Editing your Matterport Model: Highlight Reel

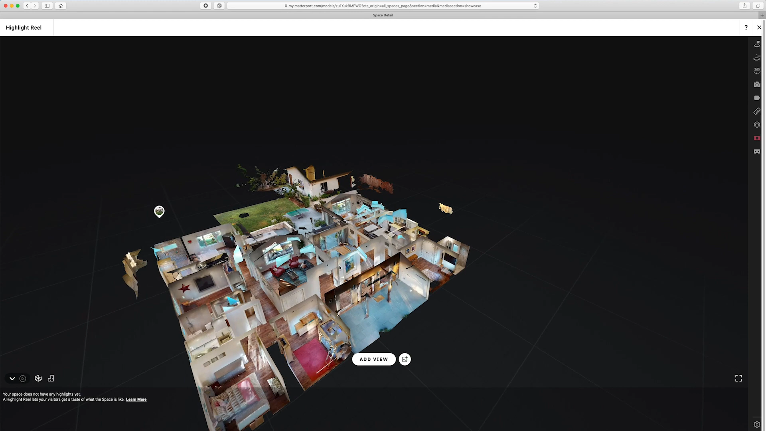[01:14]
to see it from a different angle and i can just click the add view button right here in
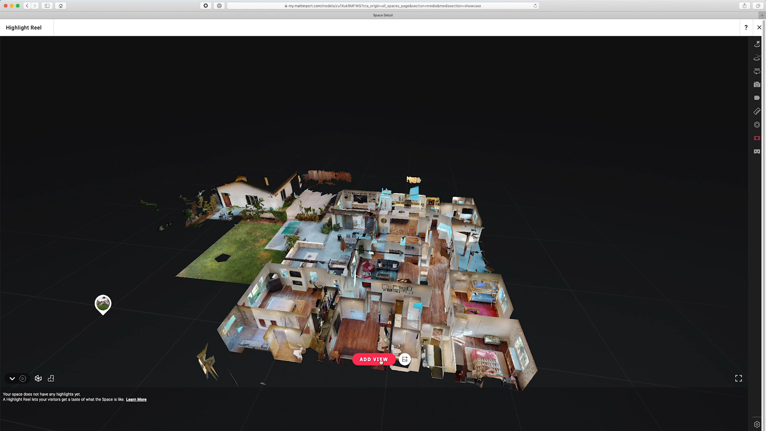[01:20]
order to add this view what i'm seeing right now in my view pane to the highlight reel so i'll just go ahead and do that and you can see the highlight appeared right here now before we go any further i just want to go over some of the things that you'll see in the highlight reel
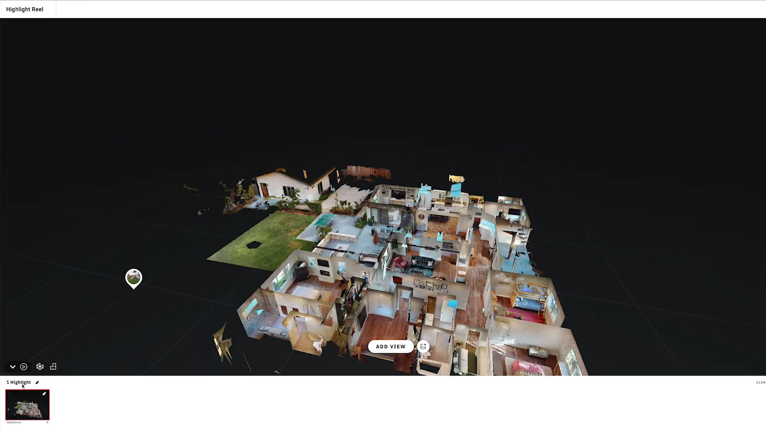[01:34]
right here you have the number of
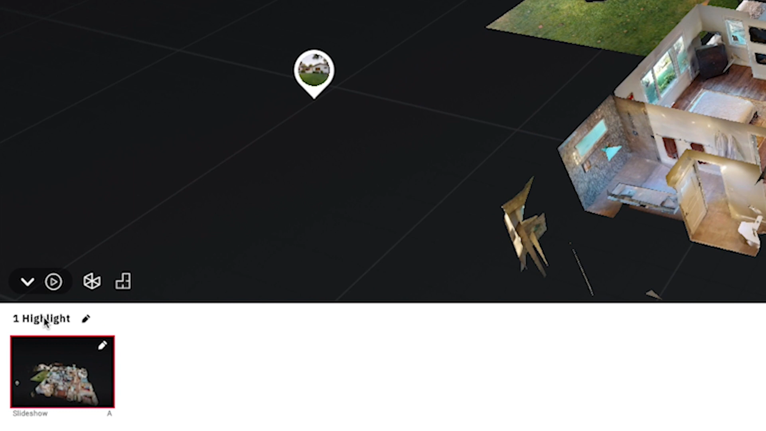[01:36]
highlights that are in your reel and here is the edit button that allows you to edit the default
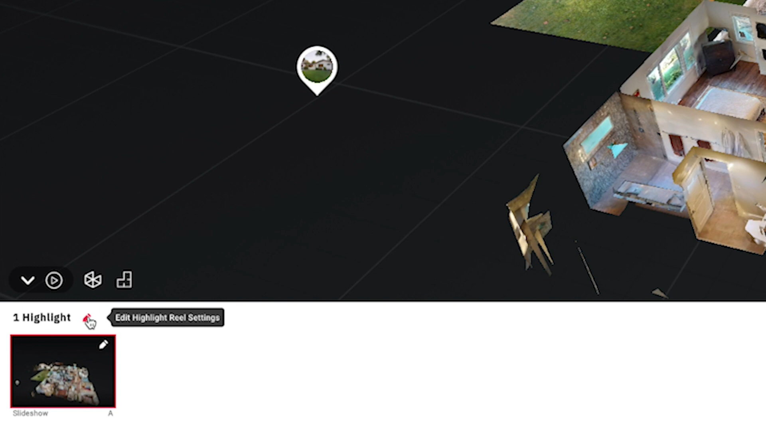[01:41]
settings so let's go ahead and click on that and you can see here i can edit the transitions from either slideshow to walkthrough i'll just go ahead and choose the walkthrough in this case and i can
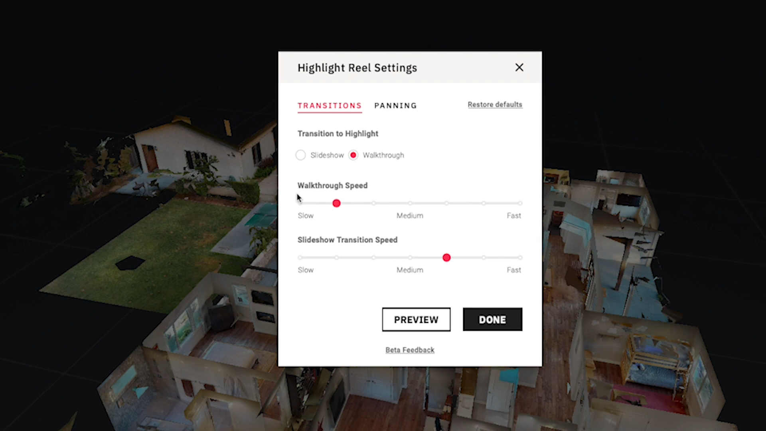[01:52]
choose the walkthrough speed make that a little bit faster slideshow transition speed because i'm using walkthrough in my case this is not relevant and i'll go into panning i'll go ahead and leave mine on auto right now what i can do after the default is set if
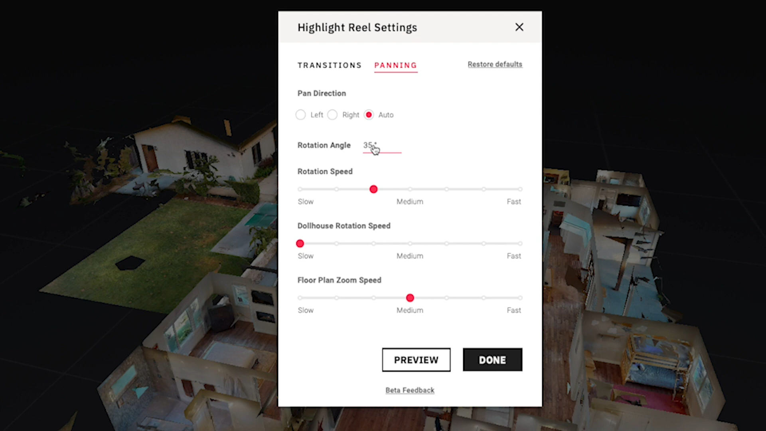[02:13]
edit the rotation angle right here if 35 degrees isn't quite enough or a little too much i can edit this here again i'm changing the default for all the highlights but i can always go into individual highlights and adjust the rotation angle just for that specific highlight the
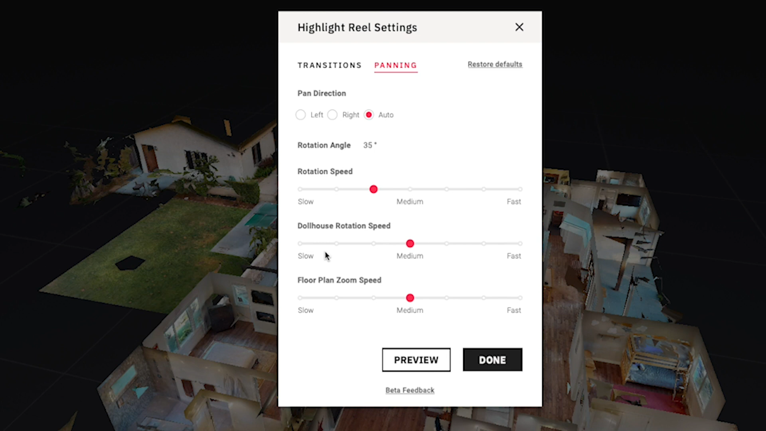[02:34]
rotation speed is set here dollhouse rotation speed which is a little bit different so i want to speed this up a little bit and down here you have the ability to edit the floor plan zoom speed so i'll just leave that set to medium and click done as